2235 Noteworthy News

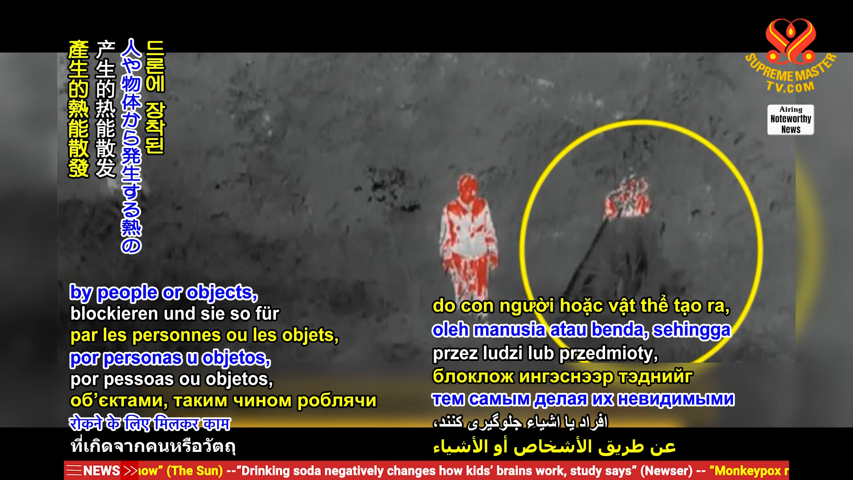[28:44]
thus making them invisible to heat-sensing cameras and infrared or thermal sensors mounted on the drones.
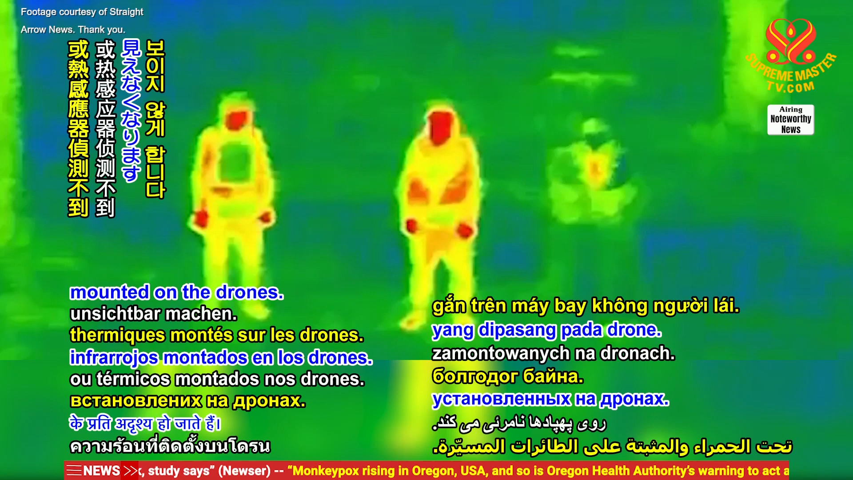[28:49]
The product is also being used to help hide wounded soldiers so they can safely be evacuated from the field.